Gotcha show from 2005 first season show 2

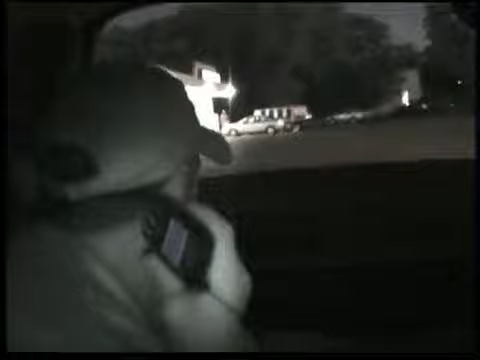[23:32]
He's got a hair on him. But no. That might be the fade. That's him. Come on down to Frontier baby. Hang on. Hang on. Yeah that's him. That's him. Frontier Mart baby.
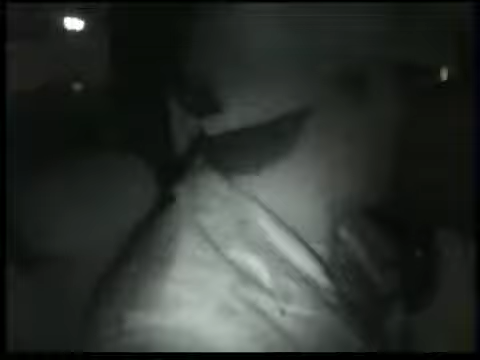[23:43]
I'm pretty certain. Frontier Mart. Alright. I'm coming down there. Hey take a right hole right here and turn around. Dip around and back up. Take a right buckle. Cut him up. Woo. That'll be love in the daylight like that won't it? Yeah. Yeah. Do your thing right here baby. Turn around right here. This might be our target. It sure look like him man. I keep forgetting he's so young. But he look like he is. Yeah he does now. He got a chicken bone in his throat too. Yeah. Yeah hanging on a little bit of fade. She said he's got a little hair back on so.